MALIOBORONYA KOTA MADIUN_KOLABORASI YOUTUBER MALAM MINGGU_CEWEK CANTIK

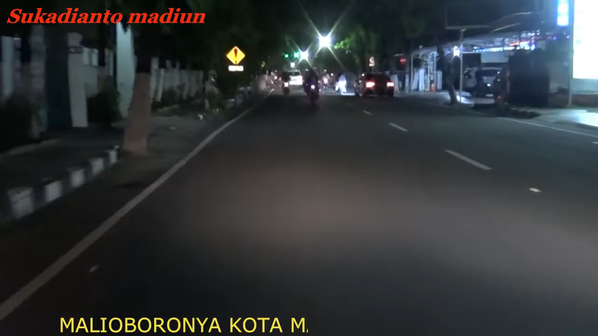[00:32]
Di depan sebentar lagi kita akan memasuki kawasan perempatan Jalan Pahlawan Kota Madinah atau di putaran gereja. Ya, di sini kami akan bercerita inilah yang didengung-dengungkan, inilah Malioboro-nya Madiun.